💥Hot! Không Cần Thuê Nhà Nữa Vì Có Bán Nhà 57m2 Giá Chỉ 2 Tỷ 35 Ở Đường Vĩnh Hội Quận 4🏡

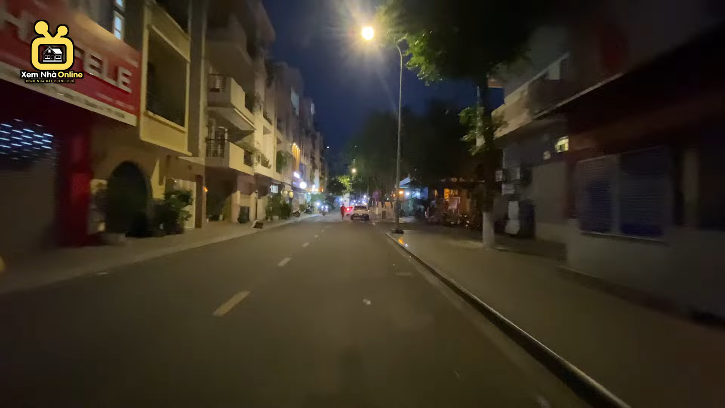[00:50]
người đi tầm khoảng 15m Nhìn bên tay phải sẽ thấy lối vào công viên Thì mọi người quẹo vào Đi thêm tầm